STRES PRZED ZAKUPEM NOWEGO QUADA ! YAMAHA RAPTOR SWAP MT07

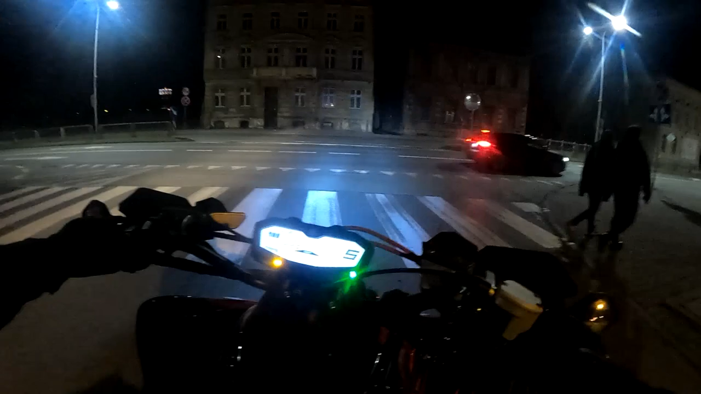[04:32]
Gleku jedyny taki, który wyjechał. Nie widzę nikogo. O, listonosz jeszcze chodzi. Tak późno.
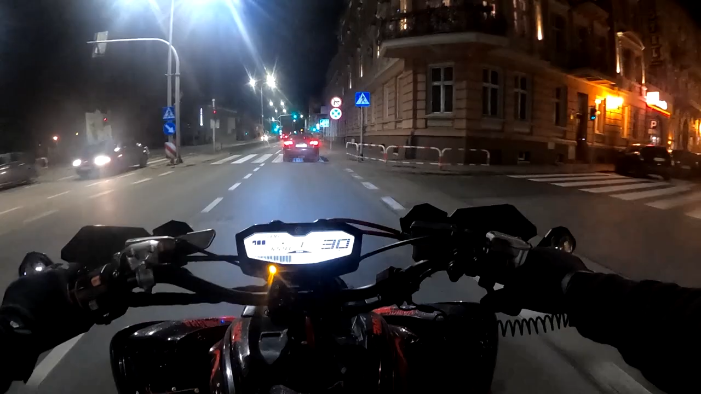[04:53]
Ale strzela. O, taki fort jak mój chyba.